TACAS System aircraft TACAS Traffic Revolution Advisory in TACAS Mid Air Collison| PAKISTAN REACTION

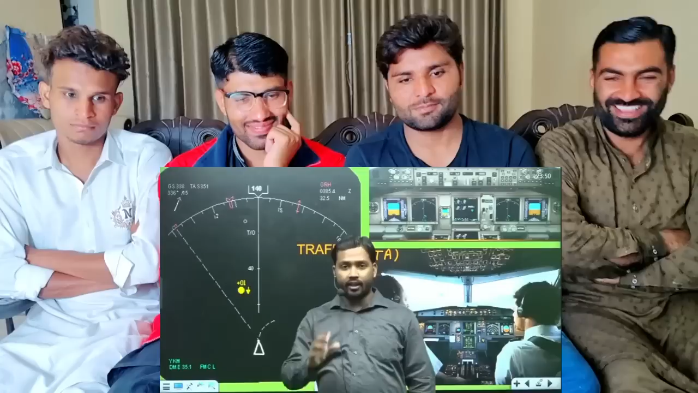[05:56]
یعنی orange اور yellow کا mix تو amber color کا ہو گیا اس کا مطلب یہ 6 nautical mil سے بھی pass آ چکا ہے اب اس سے بہت خطرہ ہو سکتا ہے یہ 6 nautical mil کے pass آ چکا ہے اور اتنا pass آ گیا ہے کہ اگلے 45 second میں یہ ہمارے pass آ سکتا ہے 45 second میں
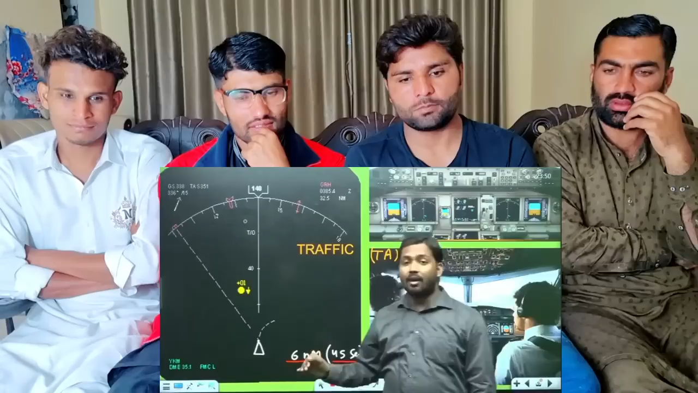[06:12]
ہمارے pass آ سکتا ہے ابھی یہ plus sign دکھا رہا ہے plus sign کا مطلب یہ ہے کہ یہ جہاں جو intruder ہے ہم سے height پر ہے اور 45 second کی دوری پر ہے 6 nautical mil سے کم دوری ہے plus sign یہ دکھا رہا ہے کہ ابھی یہ height پر ہے لیکن دکھت یہ کہہ ہے کہ اس میں نیچے کی اور تیر بنا ہے یعنی height پر ہے لیکن اُسا سورہ نیچے کی اور آ رہا ہے اس کا
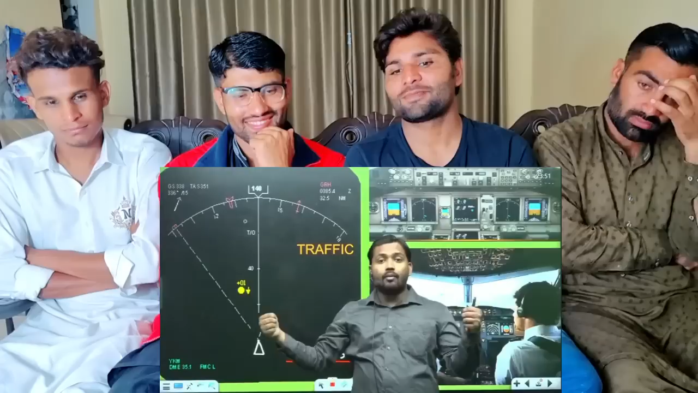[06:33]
مطلب collision کی سمبھاؤنا بڑھ گئی اور یہ collision 45 second کے اندر ہو سکتا ہے اس condition میں یہاں traffic traffic لکھتا ہے جسے TA بولتے ہیں اور
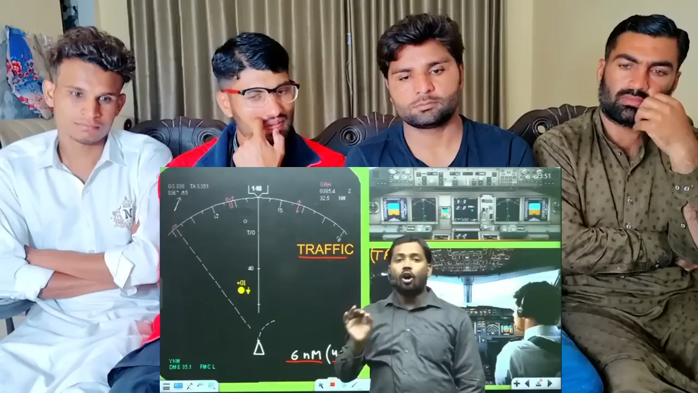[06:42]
oral warning دیا جاتا ہے کہ اب ساودھان ہوئی ہے کوئی نہ کوئی آپ کو action لینا ہوگا ورنہ 45 second کے اندر collision ہو جائے گا